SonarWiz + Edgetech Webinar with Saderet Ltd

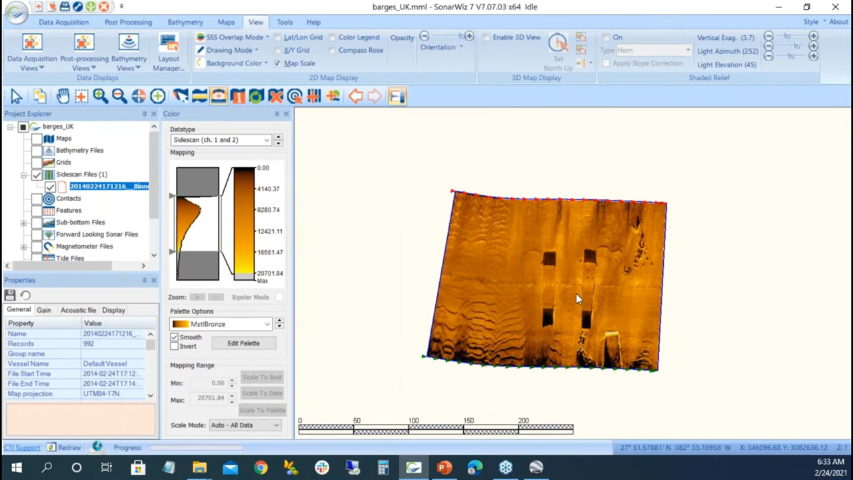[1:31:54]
actually did a good job sometimes i notice when there's a rock or something in the middle it assumes that you know the value of the altitude because egn has an x and y axis the y axis is altitude so it's measuring the altitude in fact i can show you the example where this looks pretty good if i go back up in here in my bottom track and i'm going to remove uh clear all remove the bottom track egn is not going to like it because it's all of a sudden it's going to recompute in egn and what happened well we would have to go back in up and up on the settings and rebuild the table
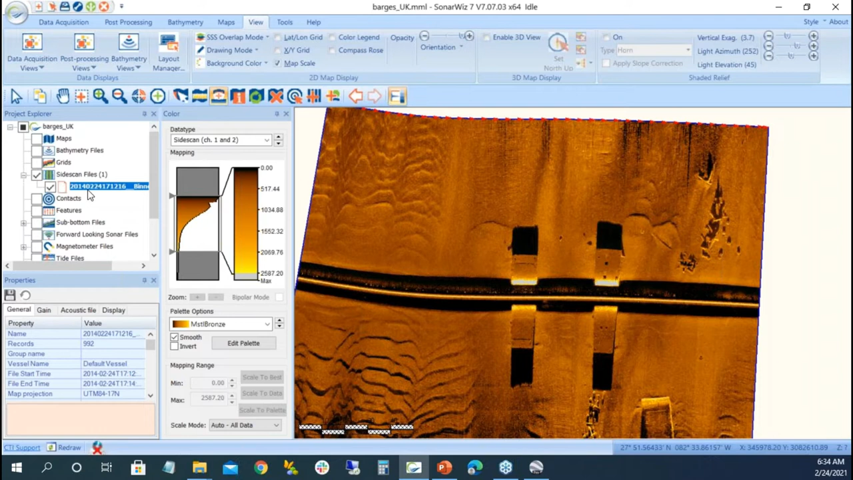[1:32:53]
processing i'd like to say it doesn't matter the order we go in well it doesn't for certain gains and certain issues but i always say do bottom track first so i'm going to track the bottom put in my half a meter
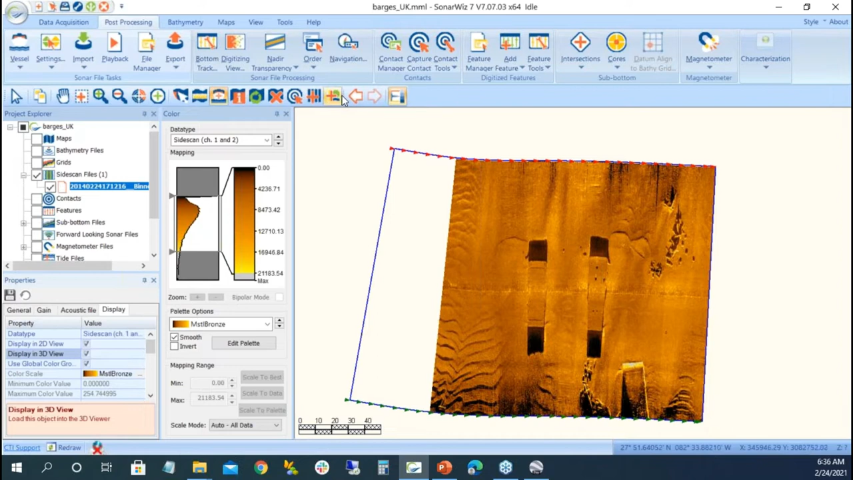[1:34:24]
view 3d it's pretty flat and you can cheat with this vertical exaggeration
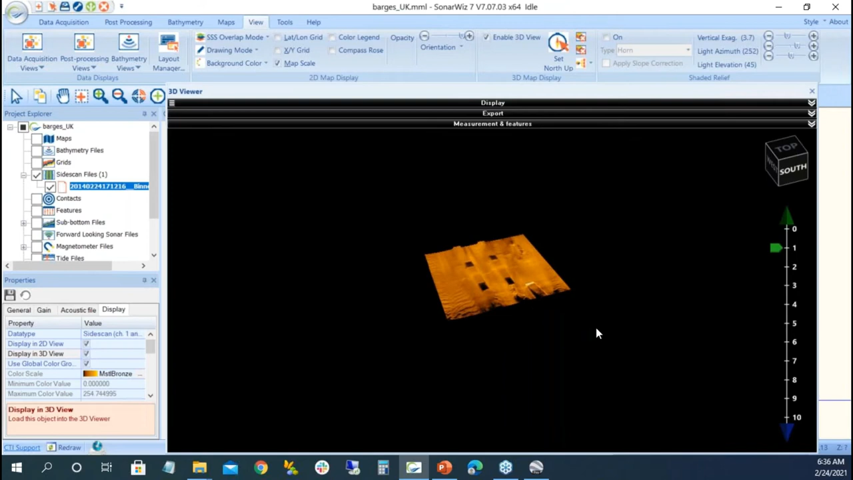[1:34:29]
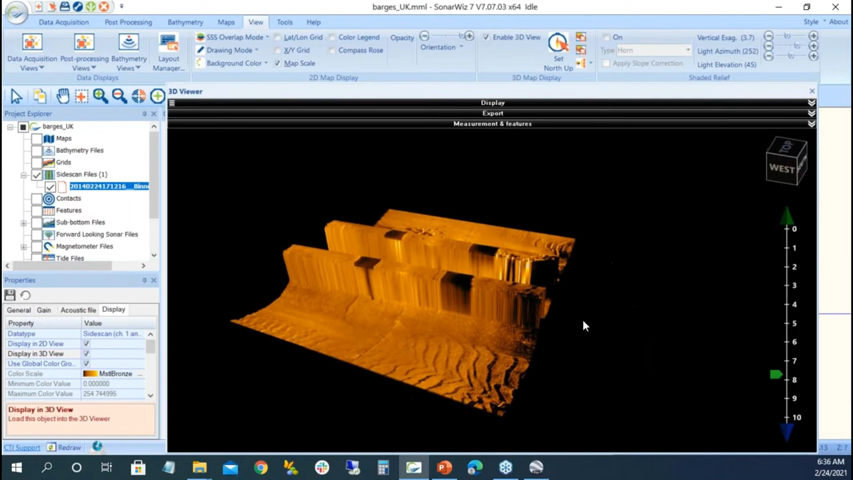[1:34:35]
but all that's doing is is taking the altitude and expanding it out and there's a barge out there but then it flattens out so
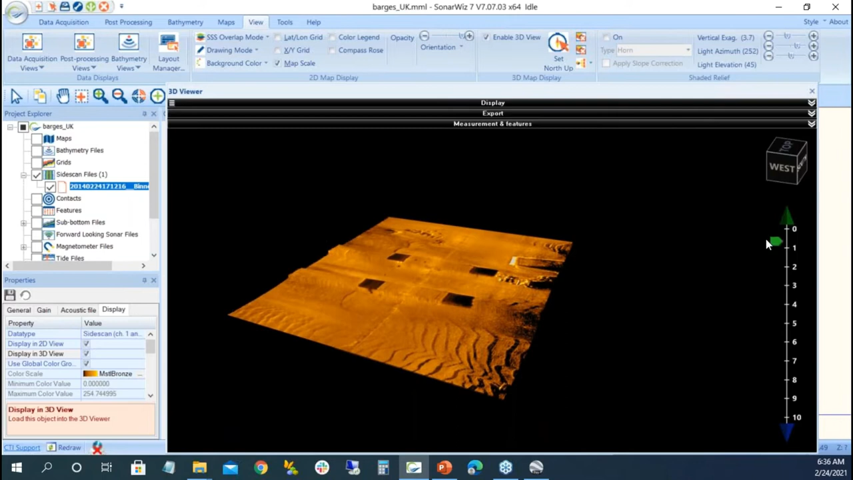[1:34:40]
that's not a valid thing we need a bathy depth in fact there's a barge out there in the back where it doesn't even pick up the altitude or the height so
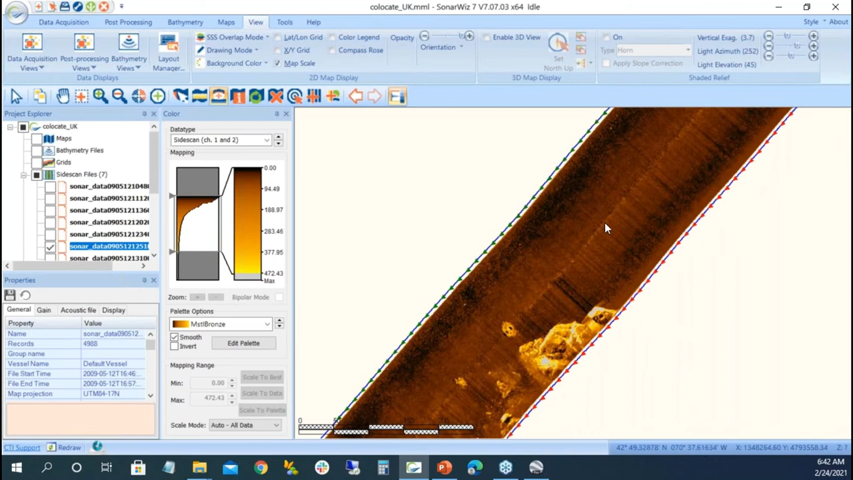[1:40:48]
it actually darkened it up a little bit what about these little bumps along track maybe i want to go up in here and under settings and use some destripe
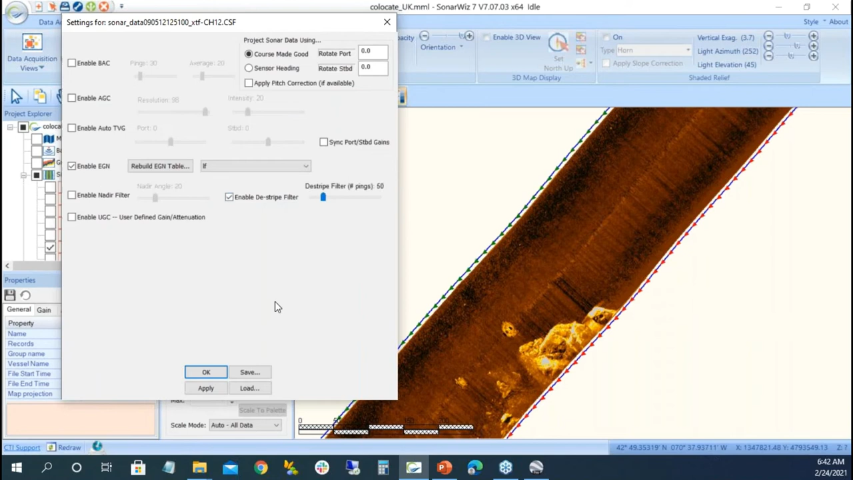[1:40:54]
filter and keep it by the default of 50 see what happens we start to see some a little bit of an artifact out there has to do with the gain and the and the smoothing so if i
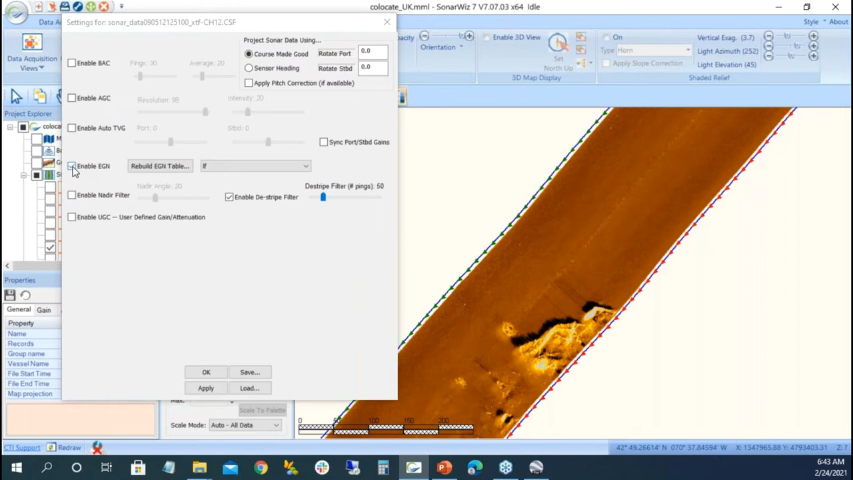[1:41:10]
turned off egn and turned on tvg and still have that destripe filter would i still have that kind of artifact probably yeah it's still there a little bit but at the end i want to have this egn and i want to have my destripe filter maybe i'll turn it down a little bit to you know 30.
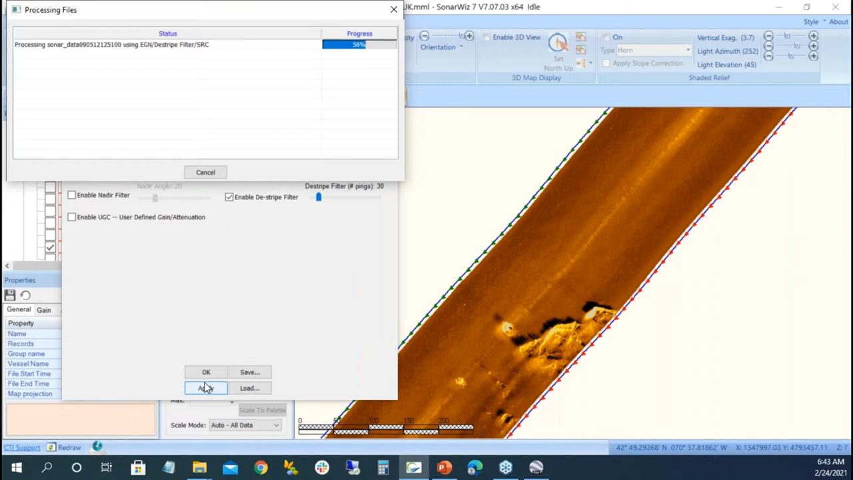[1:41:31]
and then i take this this value and apply it to everybody across the board we can see the bottom track probably wasn't really good right there
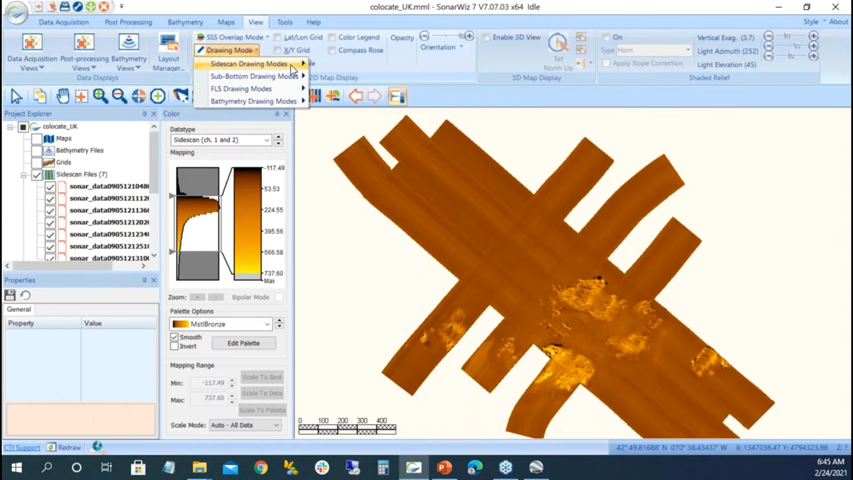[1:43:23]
you can't really tell the difference between draft mode and and high and high resolution mode but it's there we also have in this this drawing mode navigation if i wanted to see that the track lines and we had our little green button up there if i wanted to show the file names on the map we could show that as well
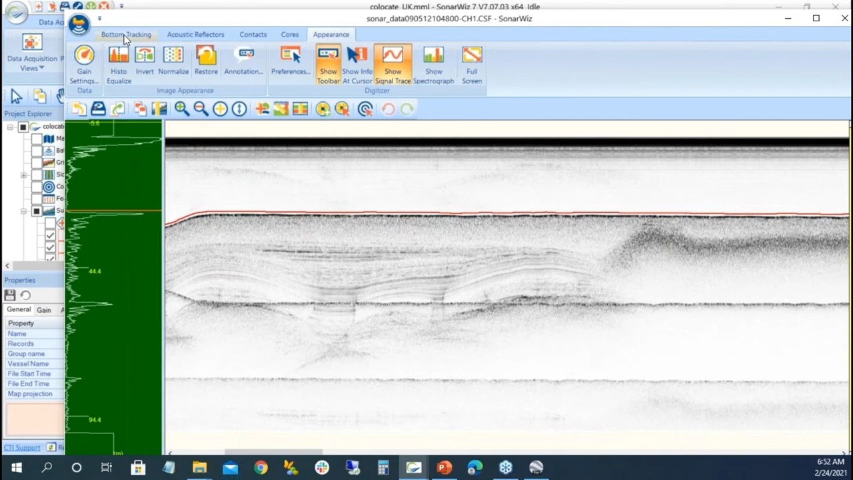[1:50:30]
to bottom track and track all it went up there well if i look at my my blanking yeah it's a little bit too high um how high or how low should i go
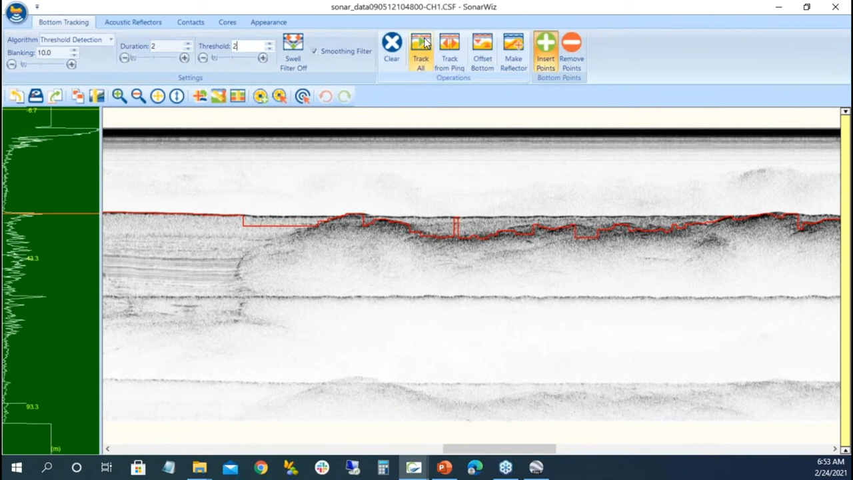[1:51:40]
and i say track call so i have my my first return i force it down and a threshold um then you get once in a while you get a little leftover so i'm going to have to go ahead and remove this point left click left to drop it in and i'm going to do this for all the data sets a
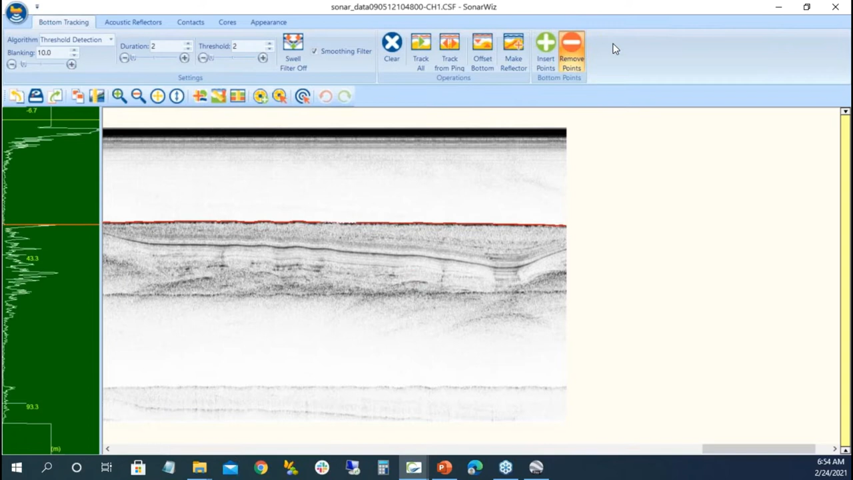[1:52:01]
couple of features that we have is this my little scrolling bar out there
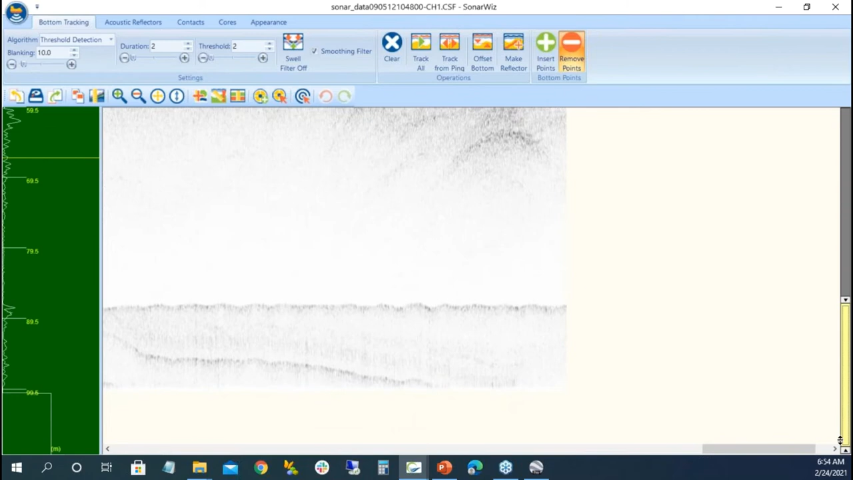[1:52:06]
where i can start to zoom in a little bit tighter that that's new
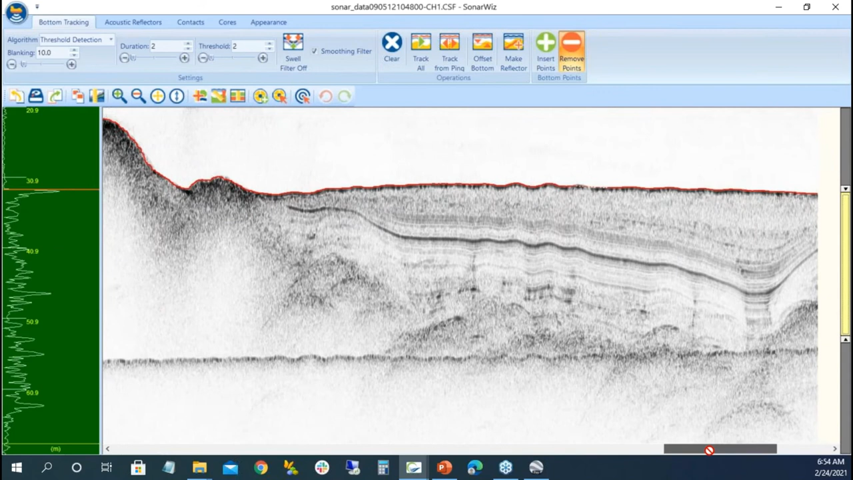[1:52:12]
in in 772 771 so we're going to start to see the data and we'll do this for all the data sets but while we're here i want to show there's some reflectors out there and there's a couple of things that are going on my bottom return sometimes we want to make this as a reflector if i want to do um under reflect
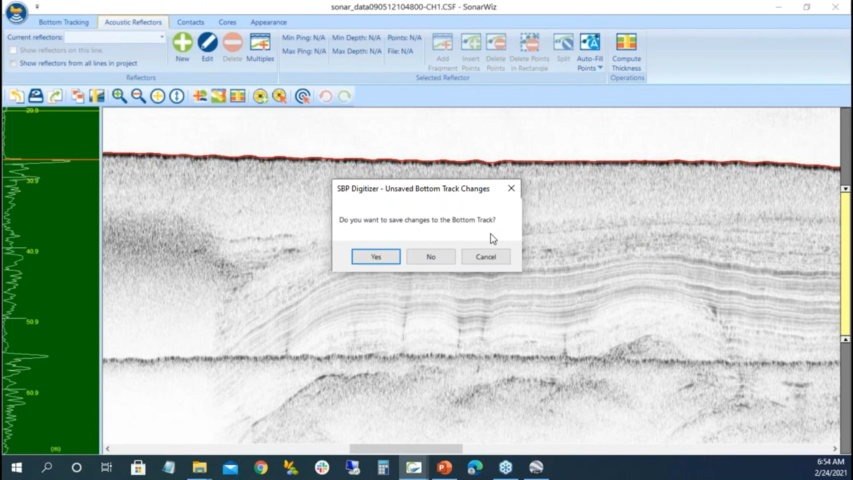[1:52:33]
yes i want to compute thickness maybe from the bottom to the first return well this isn't a reflector but i can go to the bottom tracking and make a reflector out of that value and when i down sample it's how many dots do you want right now it's a continuous line if i put in one you're going to get a sample for everyone we don't need that a little bit of efficiency a little bit of everything else but if i put in 10